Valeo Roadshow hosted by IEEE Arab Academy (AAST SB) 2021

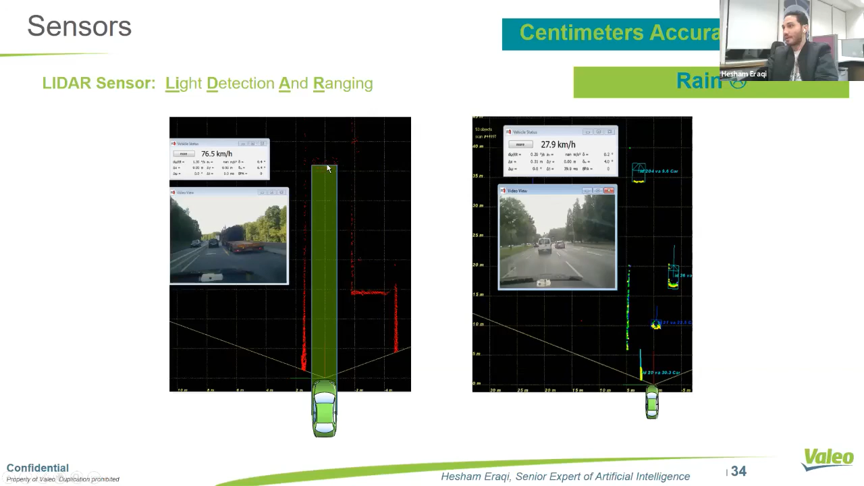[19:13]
التراك اللي في الوش ديت، والدوتس اللي هي هنا دي جايه من العربيه اللي قدامها شويه. فالسنسورز طبعا بتختلف يعني من حيث الرينج بتاعها.
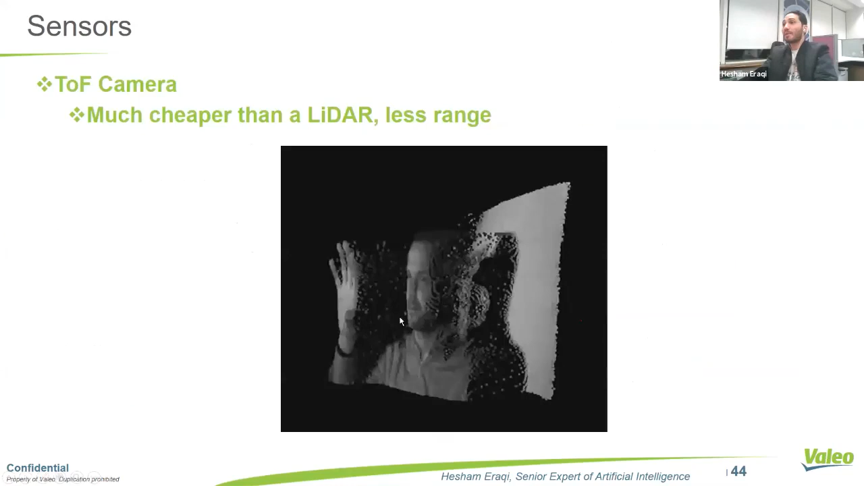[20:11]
طبعا جوه العربيه برضو في حاجه شبه اللايدر بس اسمها تايم اوف فلايت سنسور، وهو تقدر تبص عليه على اساس ان هو لايدر بس لايدر ايه صغير بعض الشيء يعني.
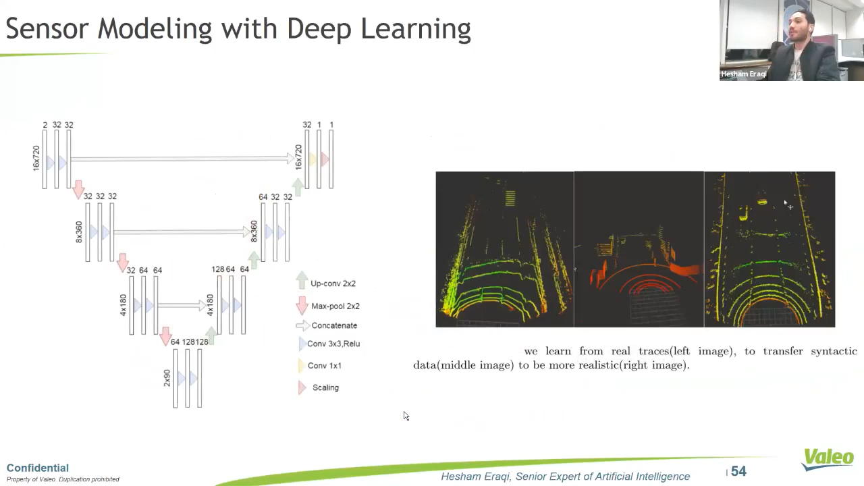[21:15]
فكل ديت برضو يعني سامبلز من السنسور موديلز اللي عندنا في فاليو.
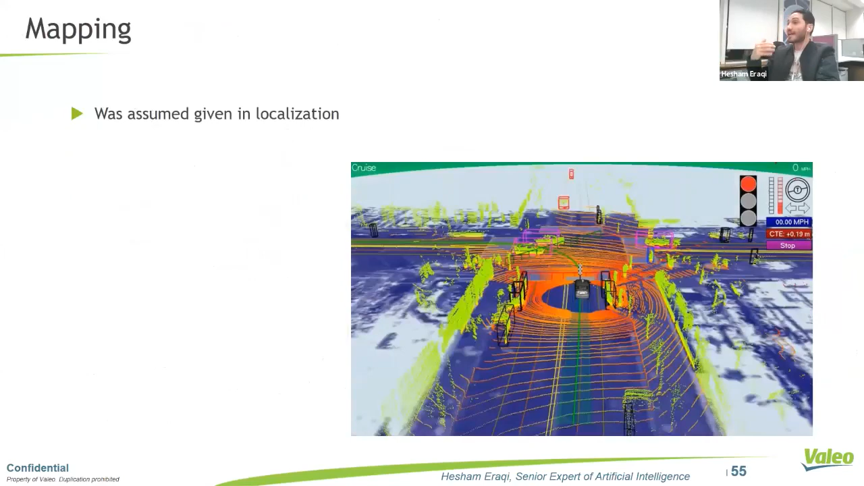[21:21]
وعندنا المابنج لو احنا عايزين نكريت ماب، لو العربيه ماشيه هاو كان وي كرييت ماب. دي ماب انا كنت مسجلها في بيتيجهايم في المانيا، وديت شكل كده الماب بتاعتنا ايه جوه عن الانفايرمنت بقى شكلها عامل ازاي. الحتت السوداء دي حتت فاضيه، الحتت البيضاء ديت حتت اوكوبايد ستاتيك فري سبيس، والريفلكشن زي ما حضراتكم شايفين اللي جايه من الليزر سكانر هي اللي عماله تنقط كده بالمنظر ده.